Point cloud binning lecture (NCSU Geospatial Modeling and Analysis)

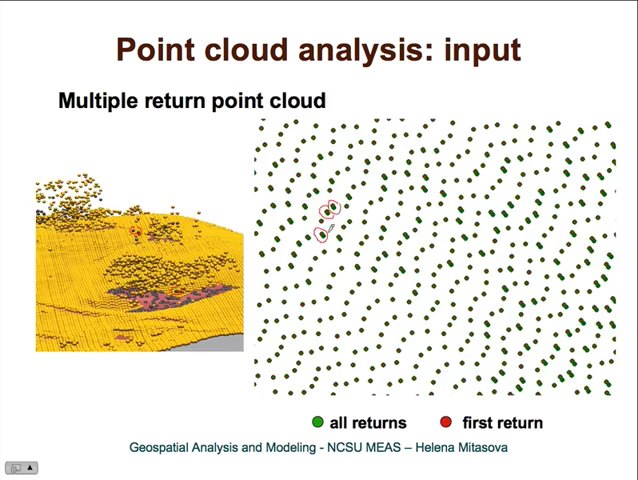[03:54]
And you can see that the second returns are shifted a little bit compared to the first return. So they are not, their coordinates are not identical. And this is how the bare earth data would look like. In those areas where we have multiple return data, we are selecting only those points that have reached the ground. And you can see that there is plenty of empty spaces where we don't have any point that have reached the ground. So it will be this forest. And here you can again see the green points are all returns and the yellow points are bare earth points.
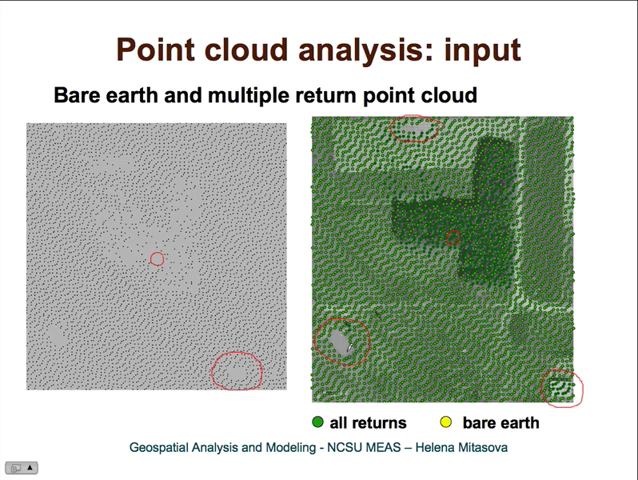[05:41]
And in these areas that we don't have any first return data. And usually you can get some response from water, but it's much noisier and much less reliable than what you get from solid earth. And of course, with this variability in the point data density, it is good to map what the point density is for our data set. And especially if you are working, for example, with time series or with LiDAR data acquired by different technologies or by different surveys.
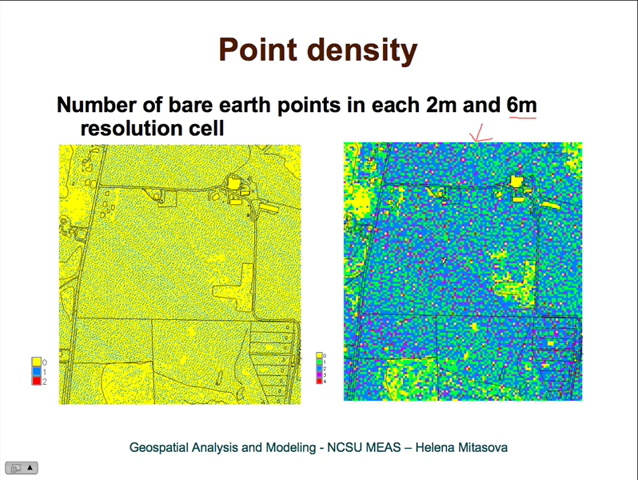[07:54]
But then in the open areas, we have some grid cells where we have as many as three or four points per each grid cell. Now, for the six meter resolution, we can then compute the range of bare earth elevations within grid cell. So when we compute the range, and that means the difference between the minimum and maximum elevation measured in each grid cell,
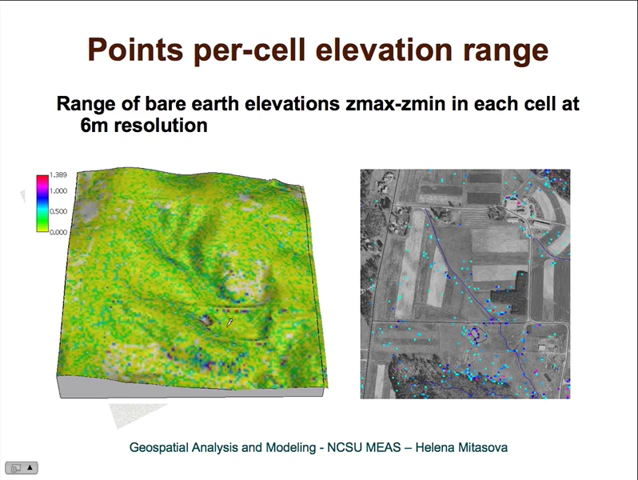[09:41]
That tells us that in these areas, we may be losing some information if we create a digital elevation model using six meter resolution. Moreover, when we use the mean or average bare earth elevation per each cell, we will get some digital elevation model. But this digital elevation model for bare earth points still has quite a few holes in it.
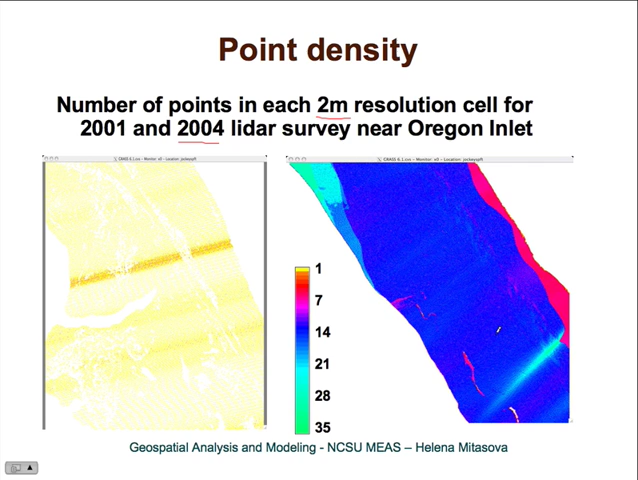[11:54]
So you can really use binning successfully to create a full continuous digital elevation model from these data. Now, this is how the range would look like for 2004 data. So at one foot resolution or 30 centimeter resolution, the range is practically zero because there is just one point per each grid cell and maybe not even one point per each grid cell. Now, at one meter resolution, we have about one point, at least one point per each grid cell.
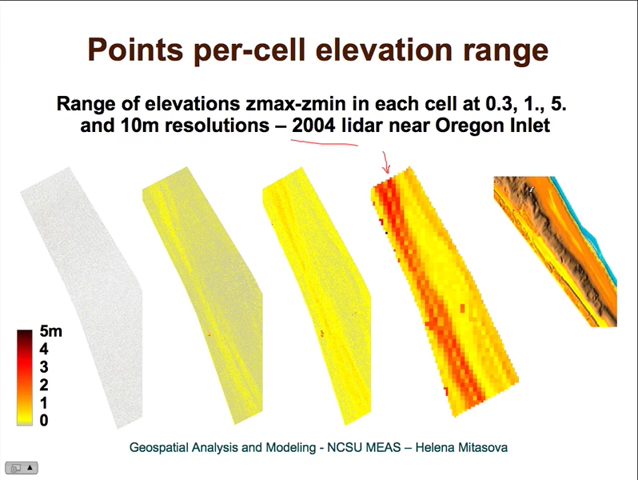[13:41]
So if you are going to do 10 meter resolution, you need to be aware that you will be losing a lot of information that is in the data in terms of morphology or the shape or the geometry of topography in this area. And here is another set that's illustrating the binning versus interpolation issue. So here are jockeys reach 1999 point cloud data that are unfiltered. So you can see if you really get the raw data, there will be some points which are very, very high, really in the air.
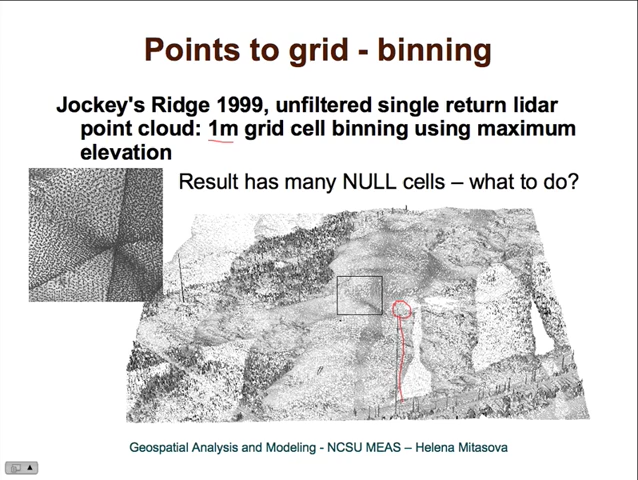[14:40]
So you can see that doing one meter DEM just by binning doesn't really result in any useful digital elevation model in spite of the fact that we have pretty dense digital elevation data. But if we reduce the resolution to three meters and we are using mean elevation for each grid cell, we get quite useful digital elevation model that is usable for many different applications.
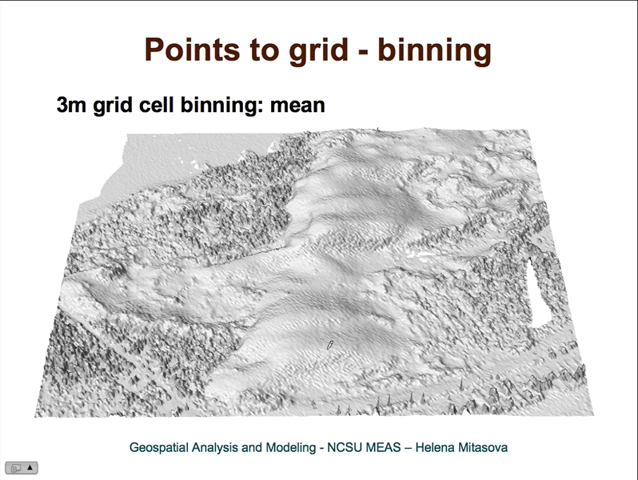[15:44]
So this is much, much sharper, much more detailed digital elevation model than our binned digital elevation model. So if you are going really after a high level of detail, then you usually need to use interpolation.